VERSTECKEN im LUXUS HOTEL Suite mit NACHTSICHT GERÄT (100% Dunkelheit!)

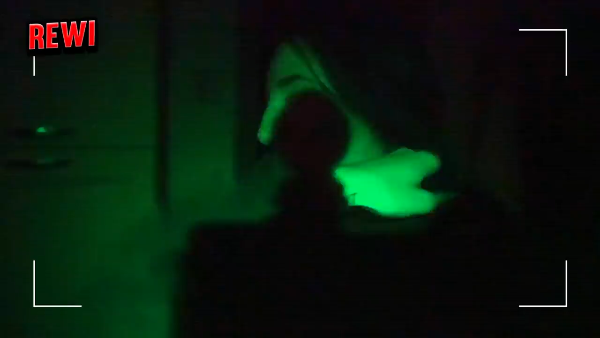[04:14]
Wow. Alter, okay. Hier ist auf jeden Fall schon mal keiner. Ich sehe einfach alles, das ist so krass.
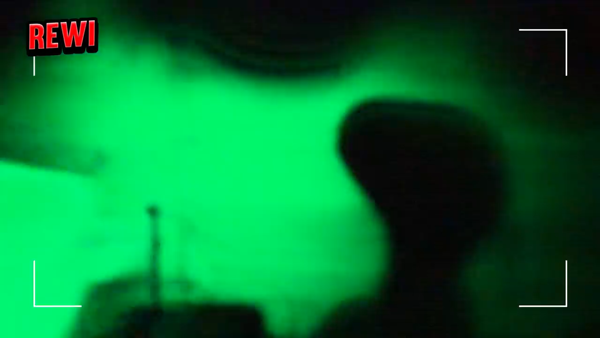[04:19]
Ich sehe einfach taghell, wirklich komplett krass. So, okay.
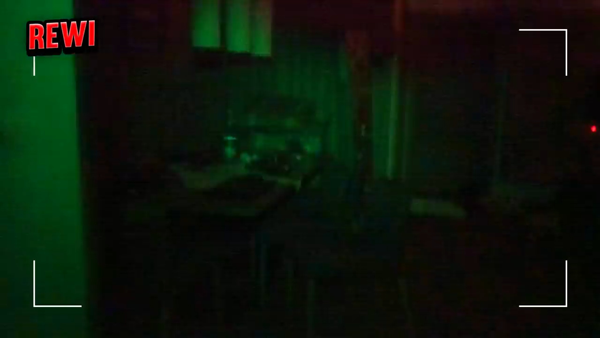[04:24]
Das heißt, wir haben hier schon mal niemanden in dem Raum hier. Ich dachte gerade einfach, da sitzt jemand, aber ist nicht so. Gucken wir mal hier vorne.
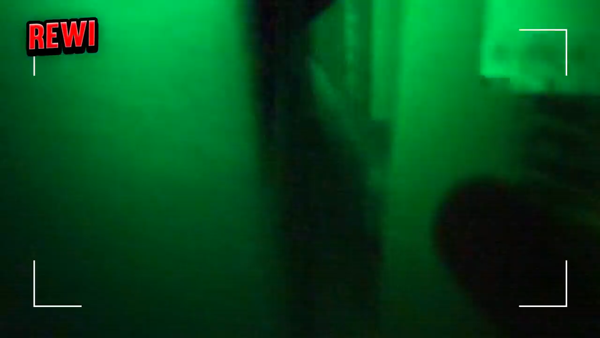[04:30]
Da ist noch keiner. Alter, ist das gruselig, Mann. Okay, hier ist auf jeden Fall der Schrank auf.
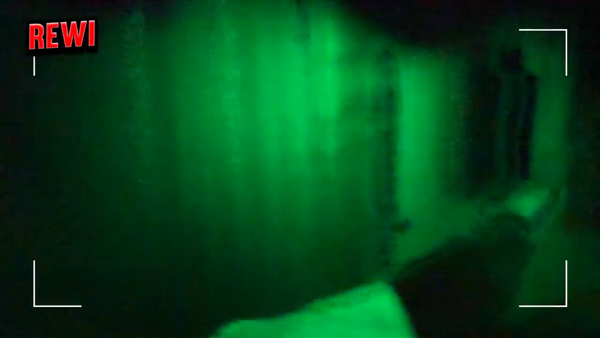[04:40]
Ich weiß, ob hier keiner hinter ist. Hä? Okay, hier ist aber auch keiner, oder? Würde ich sagen. Hast du jemanden gesehen? Ich habe gar nichts gesehen. Ich stand hier im Flur.
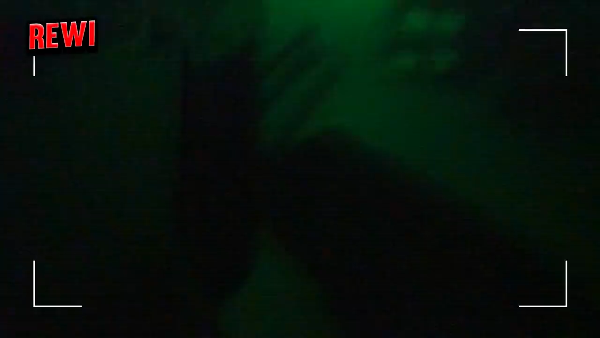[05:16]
Das Ding ist, die machen natürlich auch alle ihr Licht aus. Ja, das ist ja so krank hier.
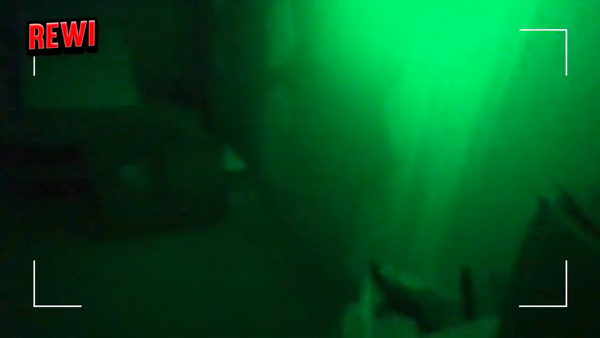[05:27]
Ja, okay, ich glaube, hier ist clean. Oh, mein Bänderriss.
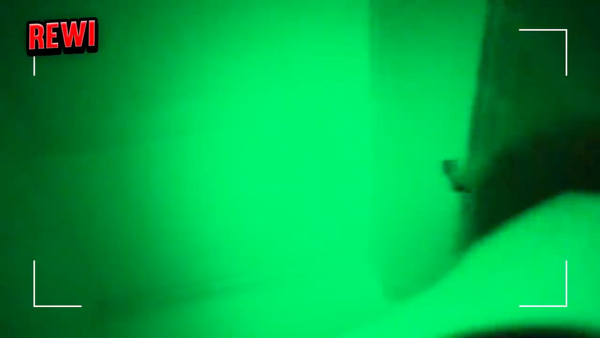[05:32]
Keiner hier drin, ne? Kann ja nicht sein, dass die sich... Sind die auf dem Balkon? Ging ja theoretisch auch, ne? Ich dachte, da steht jemand, das bin einfach ich.
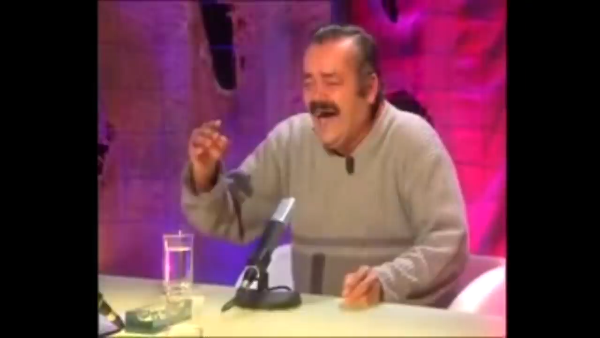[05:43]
Dieses Nachtsichtgerät nimmt mir gerade komplett das Leben, Leute. Hier ist auf jeden Fall keiner. Aber wir haben eine sehr schöne Aussicht hier. Schaut mal. Das, was man davon sehen kann, ist schön. Zurück.
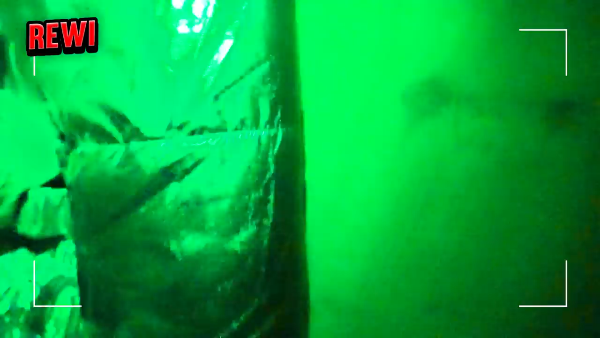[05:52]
Okay, Leute, jetzt wird's richtig creepy. Jetzt geht's hier in die Sauna. Und hier ist noch was an der Tür.
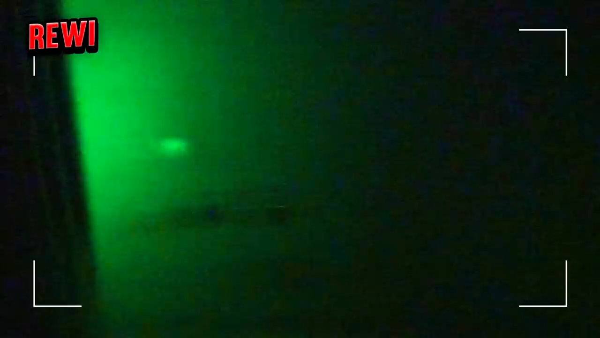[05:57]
Oh mein Gott. Sorry. Erschreckt mich nicht so. Das ist alles so zeitversetzt mit diesem Nachtsichtgerät.
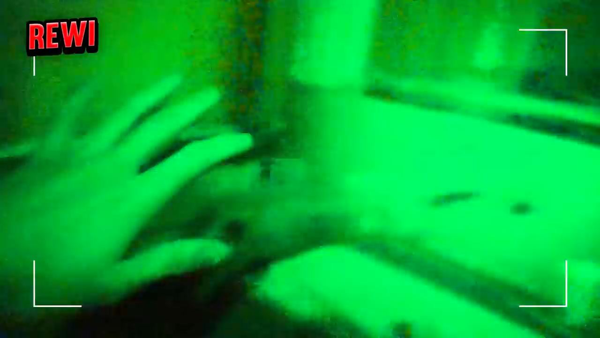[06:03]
Guckt mich an. Ich sehe aus wie eine richtig verkrüppelte Spezialeinheit.
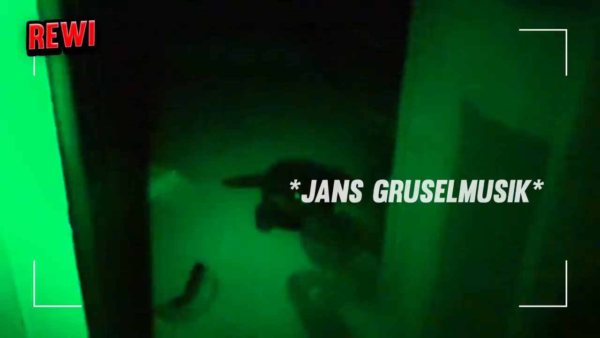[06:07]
Alter. Oh mein Gott. Oh mein Gott, hast du das gehört?